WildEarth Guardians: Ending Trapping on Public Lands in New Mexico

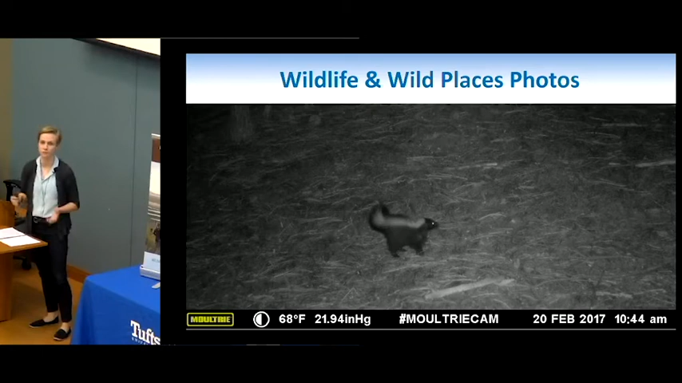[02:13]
All of the wildlife photos that you'll get to see were taken using a game camera that I set up at different places in the Santa Fe National Forest throughout the summer. So here we have a striped skunk. Got to see a lot of mule deer.
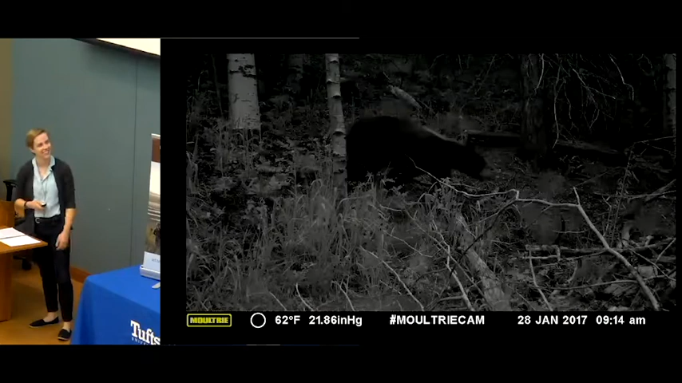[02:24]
I don't know how well it shows up on here, but this was a black bear.
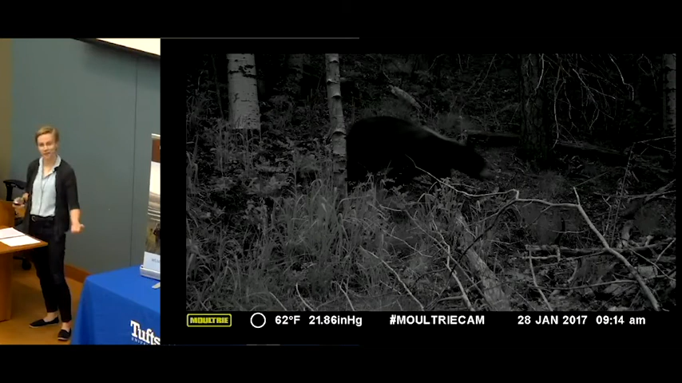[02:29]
And then my favorite one was this mountain lion, which was really, really awesome to get to see. Quite a fun surprise. And then I also got to take pictures of public lands throughout the state, which they will be using in campaign materials.
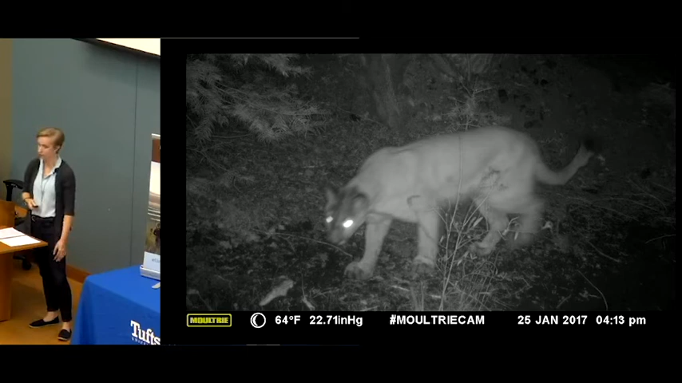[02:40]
So this was taken up near Ghost Ranch.